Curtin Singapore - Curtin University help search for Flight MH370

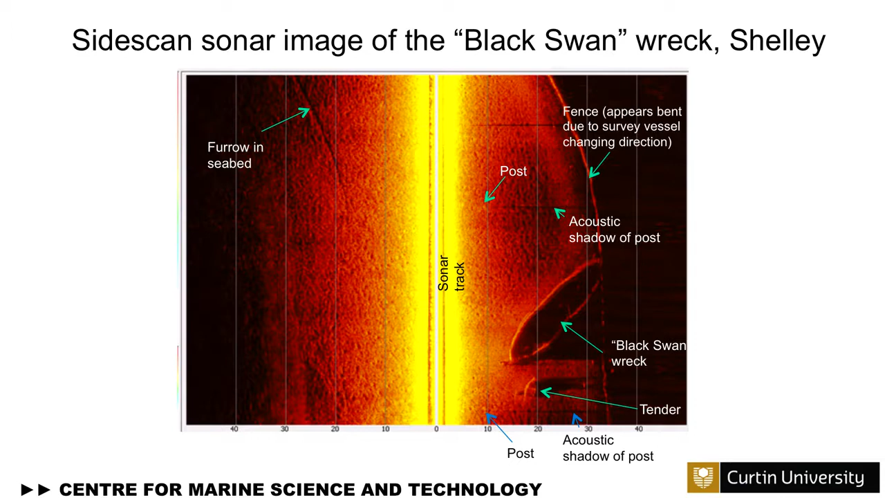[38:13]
That's the actual reflection from the post, but you can see the shadow much more easily. And that's often the case with side scans. So again, there's the post, which is hard to see, but the shadow is actually easy to see.